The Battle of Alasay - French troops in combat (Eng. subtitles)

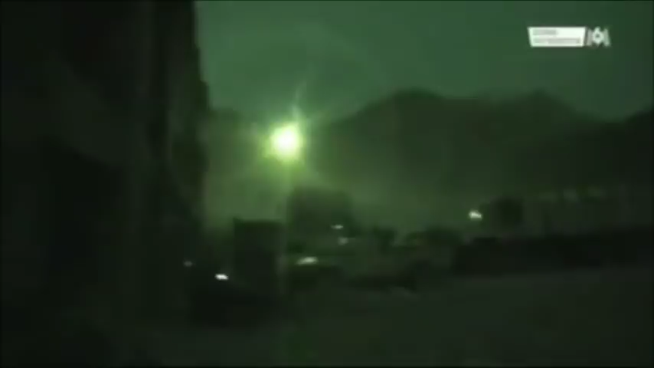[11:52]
Sous le feu, les Français doivent aussi soigner les blessés afghans.
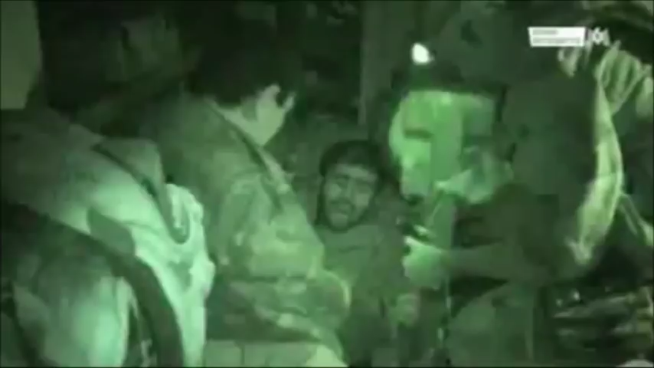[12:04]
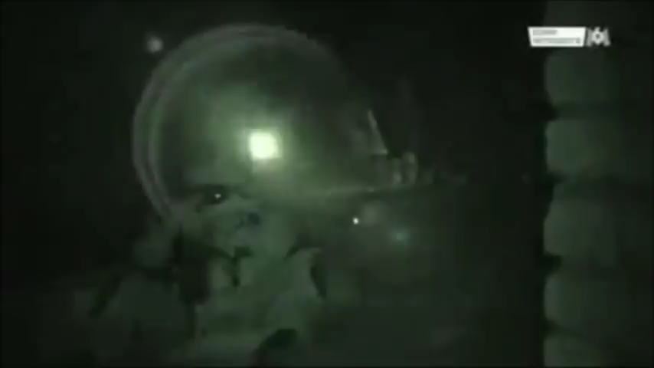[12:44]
Ce soldat anéanti vient de perdre un copain.
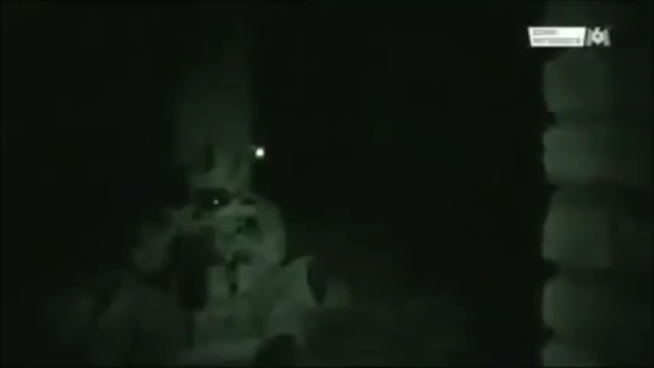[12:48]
Le caporal Nicolas Belda avait 23 ans.